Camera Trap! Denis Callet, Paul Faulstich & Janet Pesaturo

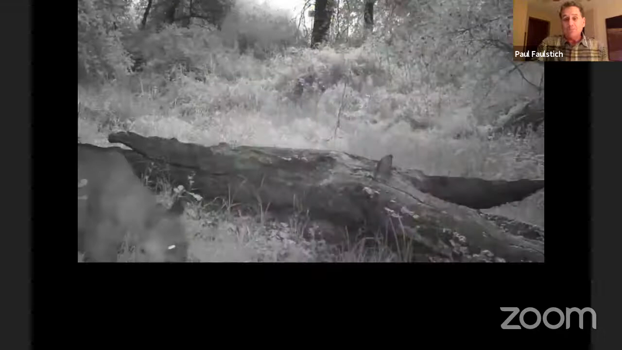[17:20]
One of the things that camera traps have done is giving,
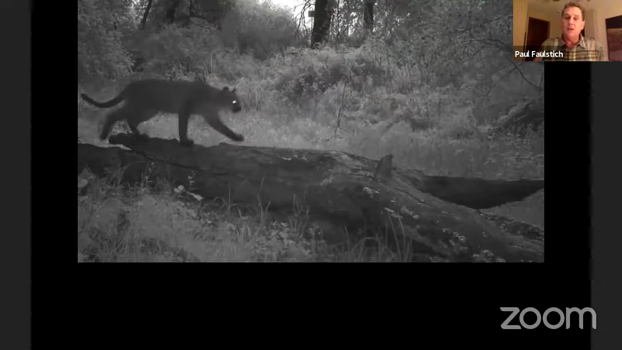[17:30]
uh, they have given us a glimpse into some of the behaviors of
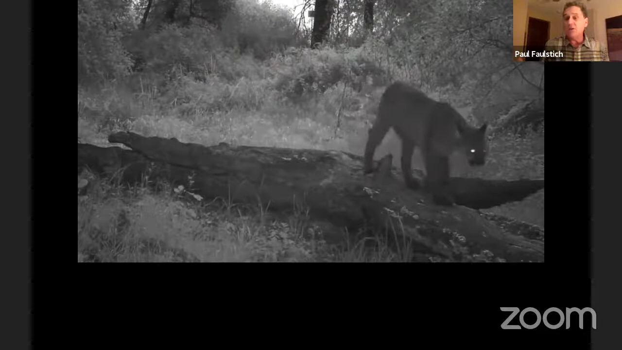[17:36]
wildlife that we really didn't know a whole lot about.
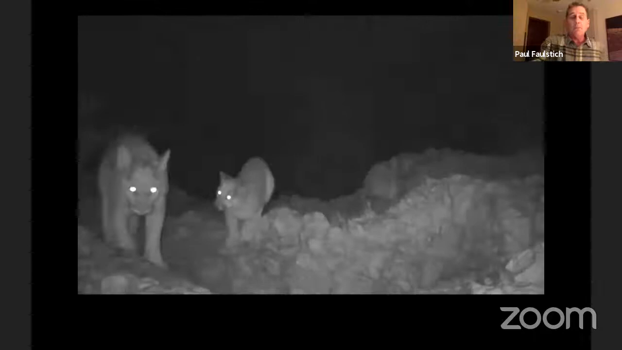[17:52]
Um, and in fact, there's a lot of interaction and social engagement among the lions.
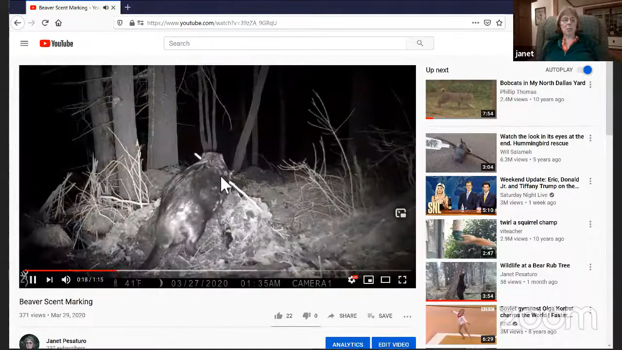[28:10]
And so I started putting cameras at these scent mounds and you can see them carrying up the debris that they dredge up from the bottom of the pond. And, um, I think you can hear that squirty sound when
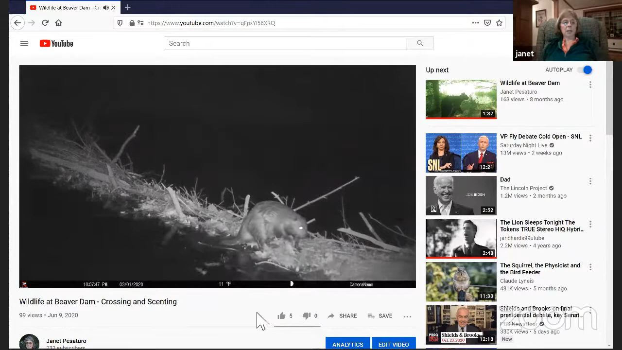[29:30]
So you get the beaver working on his, his dam, but you also get a lot of other animals just walking across it with a lot of stuff going on. Um,
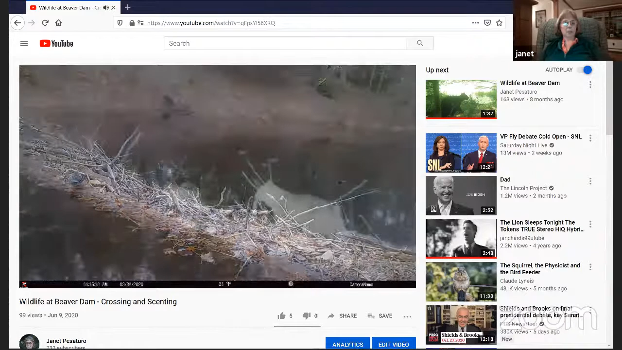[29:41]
Bobcats love to use them. They often set mark on beaver dams.
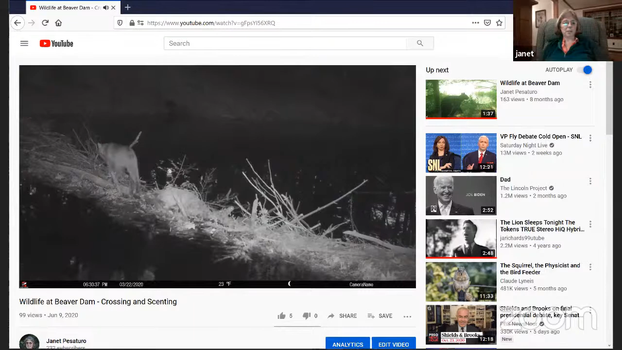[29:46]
What I tell beginners, um, is that if you really want a big bang for the buck to get...
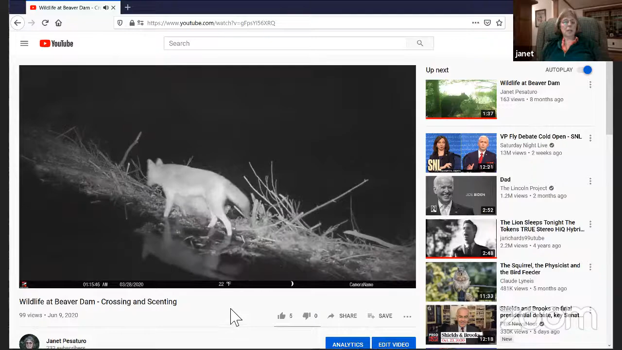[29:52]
Is that red fox? Uh, fox?
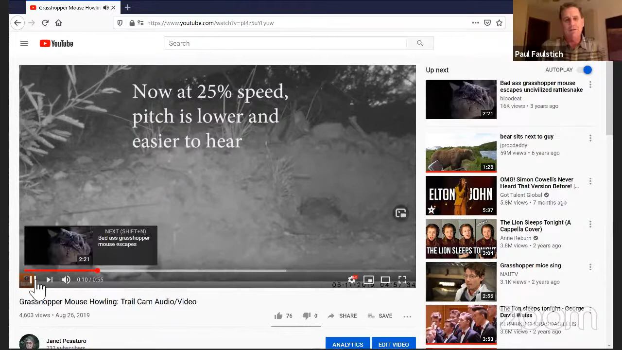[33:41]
That's great. So this is a grasshopper mouse.
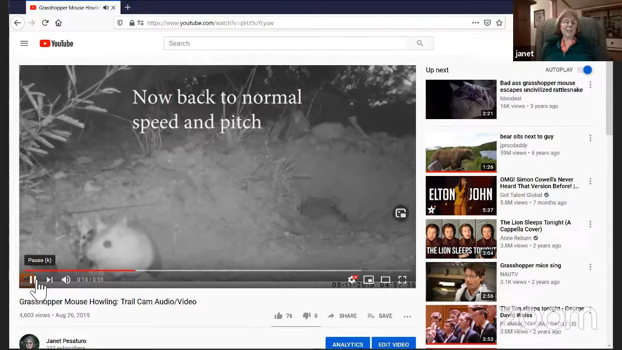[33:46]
I'll stop it and explain. That's a grasshopper mouse. Um, I forgot what I was targeting here.
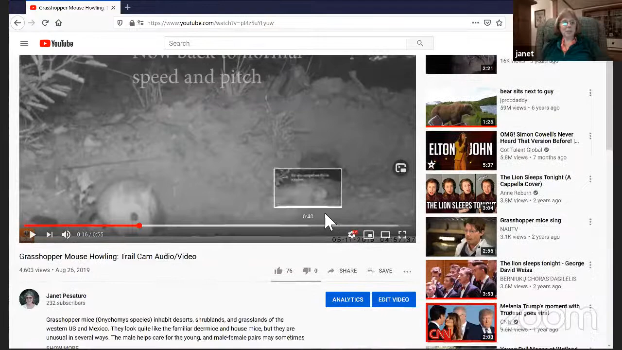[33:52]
I think I was just targeting a kangaroo rat burrow. Maybe. And this grasshopper mouse appeared and, um, he was howling.
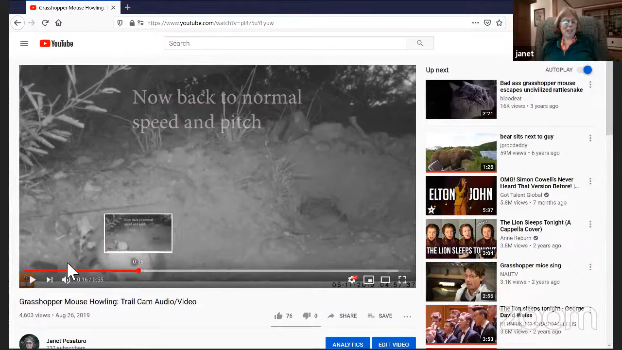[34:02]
So, um, the pitch when it's at normal speed, the pitch is too high for some people to hear. I can hear it, but I know a lot of people can't hear it. I'll let it go again. Listen carefully.
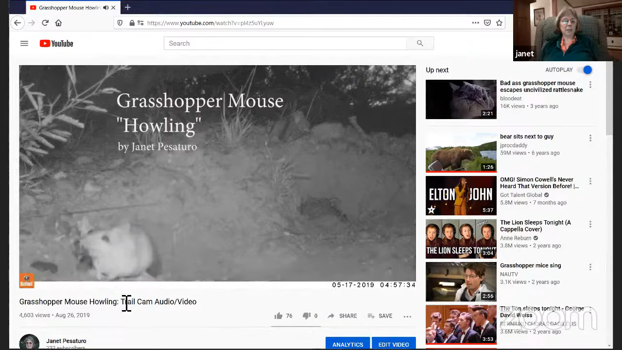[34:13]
And then I, then I slowed it down 25%.
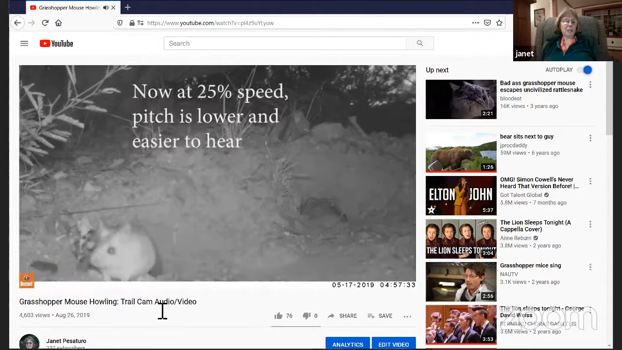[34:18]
And it's low enough pitch for.